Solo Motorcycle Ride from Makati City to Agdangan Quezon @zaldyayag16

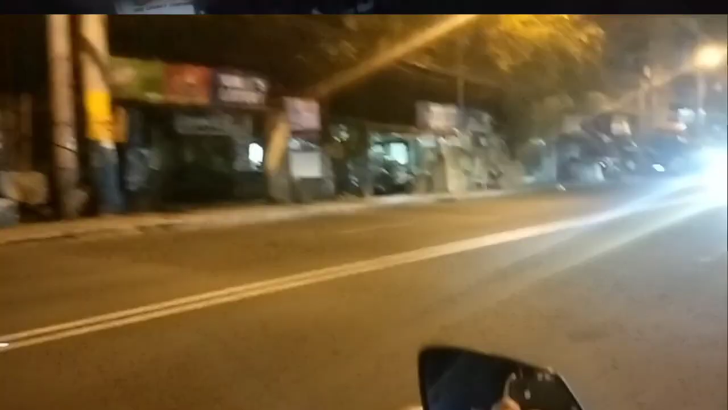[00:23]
so ayan guys nakikita nyo ang linis at ang luwag ng kalsada kasi gabi pa yan so mas maganda magbiyahe ng ganito yun nga lang dapat pinag-ahandaan kasi dapat hindi ka inaantok dapat may
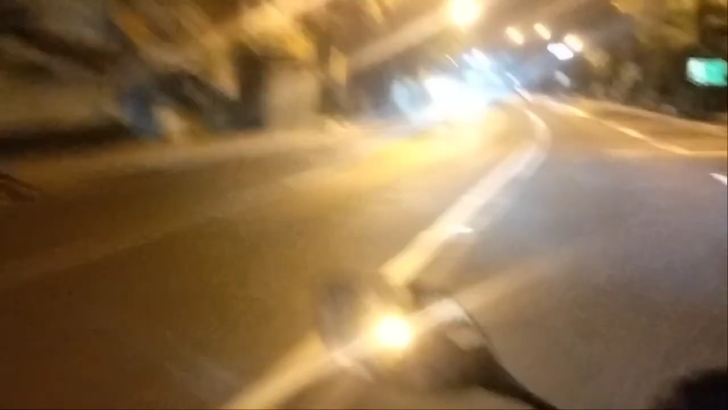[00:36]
kompleto kang tulog and dapat na-check mo yung sasakyan nyo mo bago ka bumiyahe iwas aksidente iwas
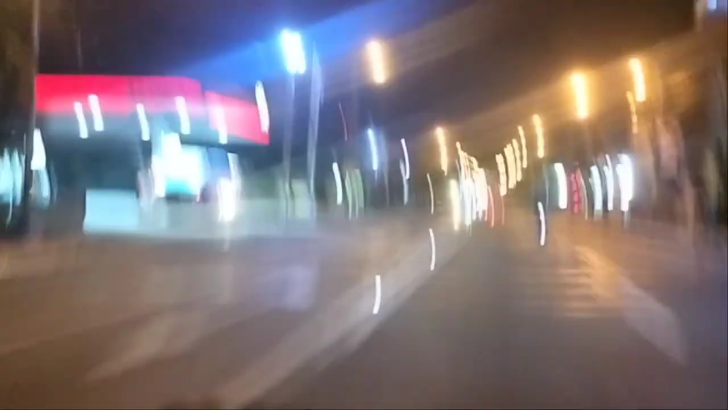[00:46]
so guys dito sa part na to
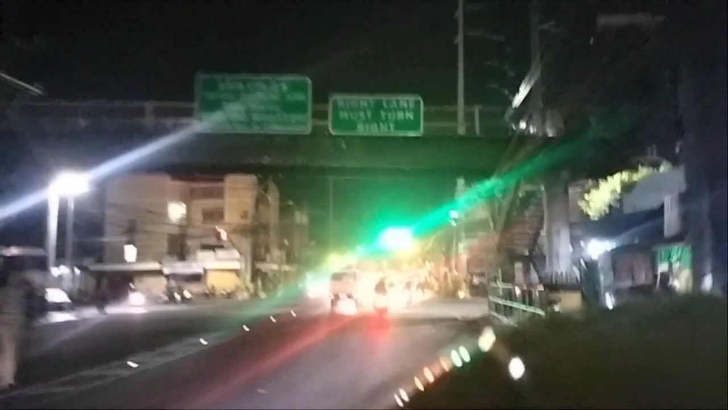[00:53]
nasa Laguna na kami tinatahak namin ang Laguna nakalagpas na kami ng San Pedro so papunta na kami ng National
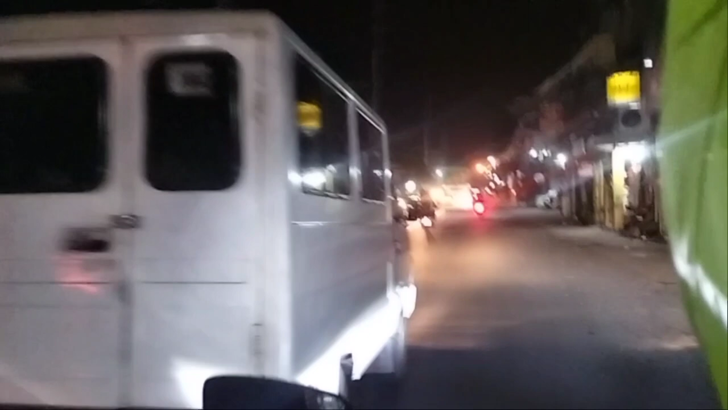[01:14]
kasama so samahan makapatuloy nyo kaming samahan sa biyahe na ito and ito na nga
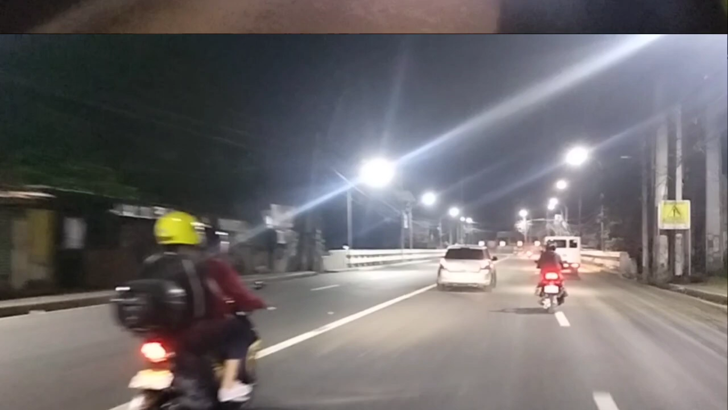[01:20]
bali tinatahak na namin yung kalsada